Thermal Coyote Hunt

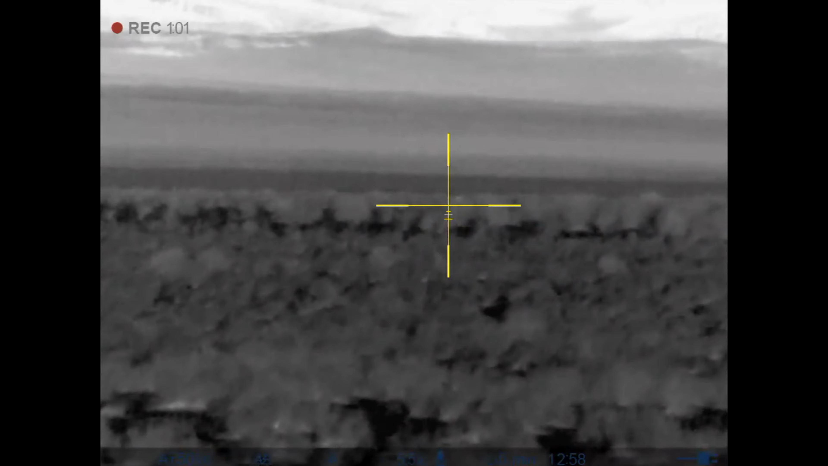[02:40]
Going back to the right. Circling. Down there back to where I hit it.
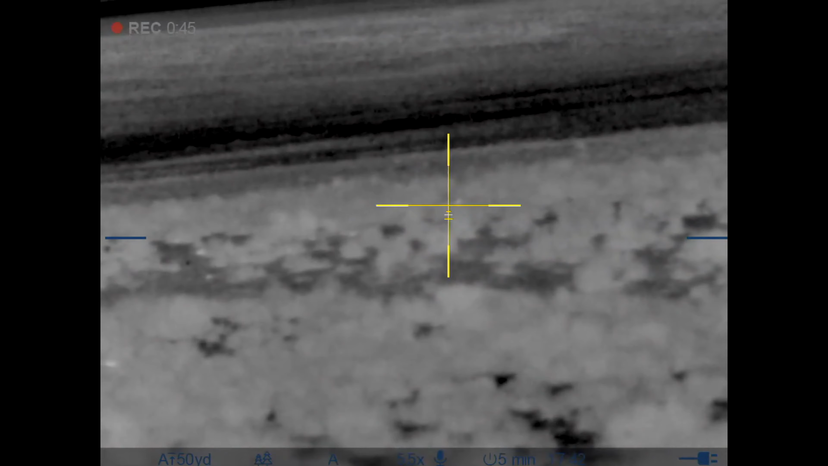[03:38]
I think you said it's still moving.
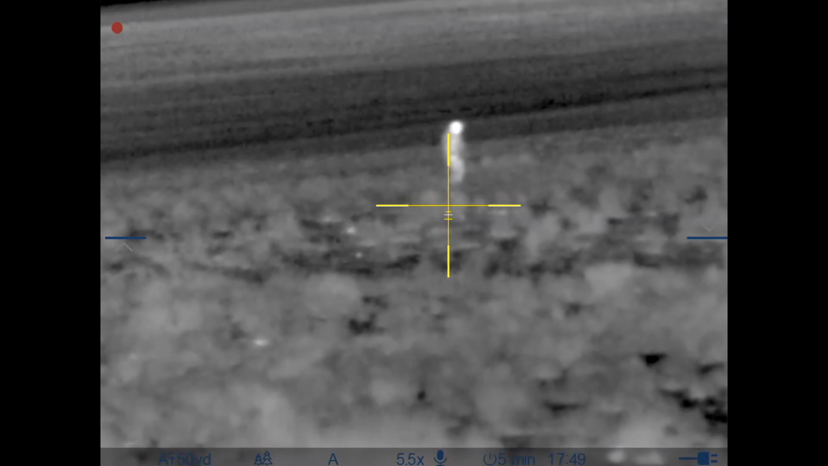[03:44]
It can't be. I put a hole in its head. Rah!
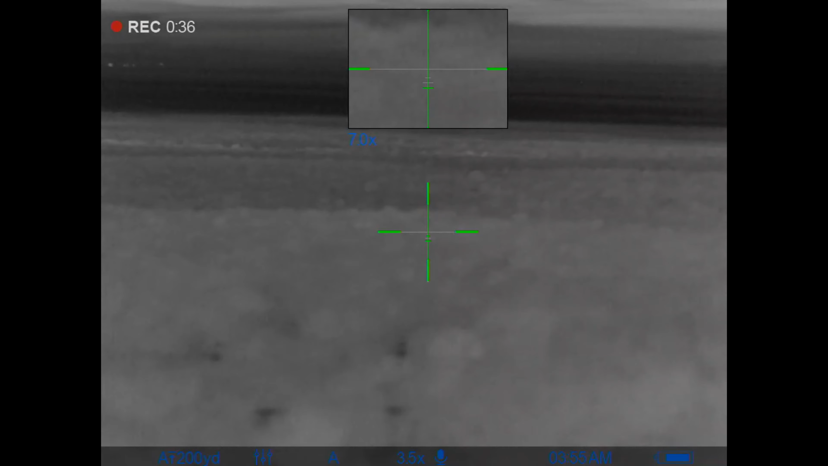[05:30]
So if you ever been out on a stand, and in the back of your mind, you always wondered if the dogs ain't sitting back at the truck. They are. Our solution, don't miss.
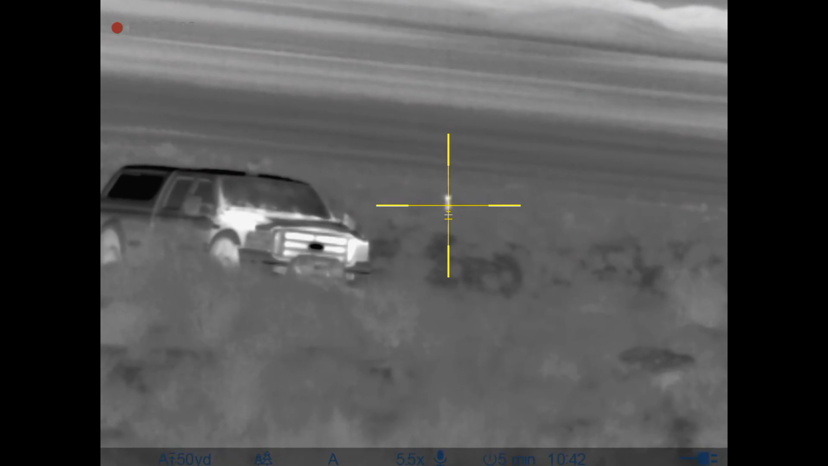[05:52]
So on this stand, I called in a fox. And of course, I miss. It's all we called in. So we get back to the truck, putting the gear back in the truck. Logan yells, "Look behind us."
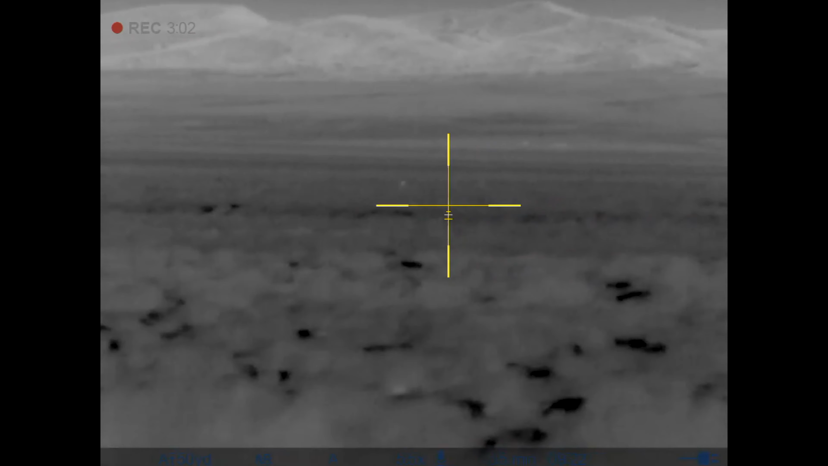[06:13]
Grab my rifle off my shoulder, spin around, and here's that same fox running right up to us as we're putting the gear in the truck.
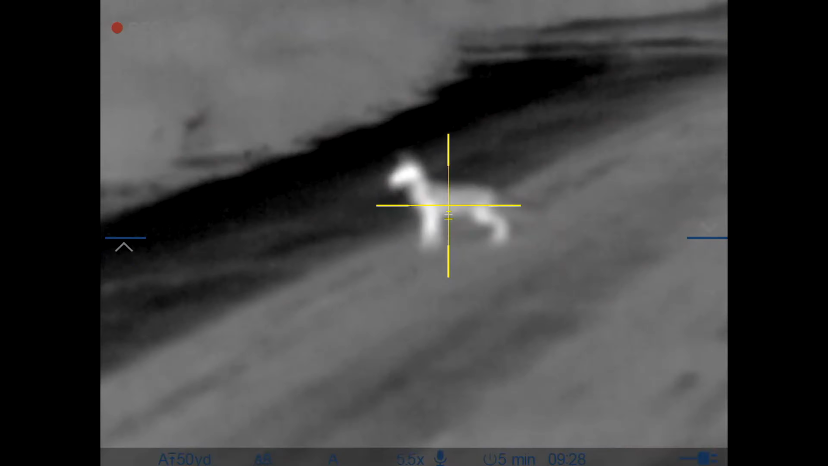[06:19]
So, of course, I put him down. Thanks for watching. Make sure to like and subscribe.